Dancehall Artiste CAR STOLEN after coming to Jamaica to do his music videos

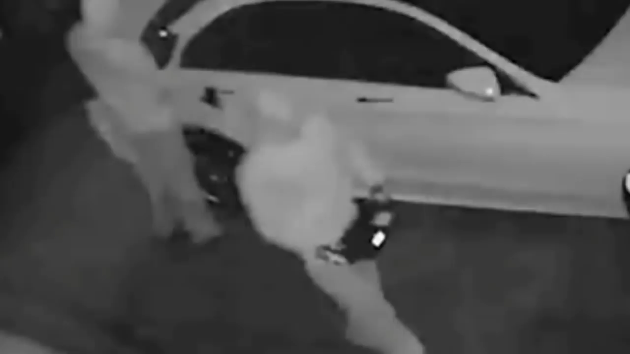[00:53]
The device come with 2 different parts. So it's a 2-man operation. And this are how the 2 different parts work, you know. The first part used for receive the signal from the car key, even though the car key in the house.
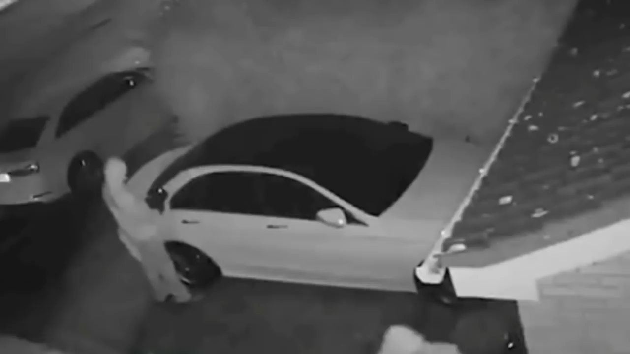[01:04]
And when the first part of the device receive the signal, it transfer it to the second box. So it trick the car system into thinking that the key is there. So in less than a minute, the criminals them gone. And that is how I think Ruffy car gets stolen. No broken glass, no nothing.